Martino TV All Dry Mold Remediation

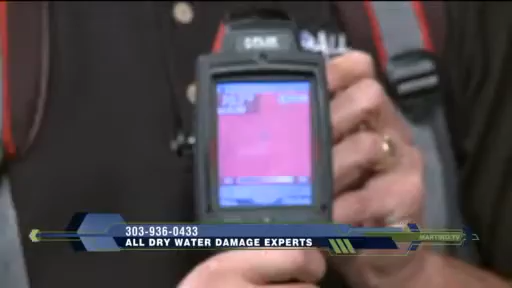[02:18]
Moisture differentials, so temperature differentials within the surface.
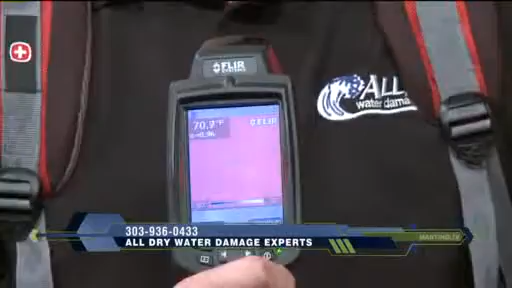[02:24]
And I need to cross-check all my infrared readings with a moisture meter, which looks like this. And that probes to find...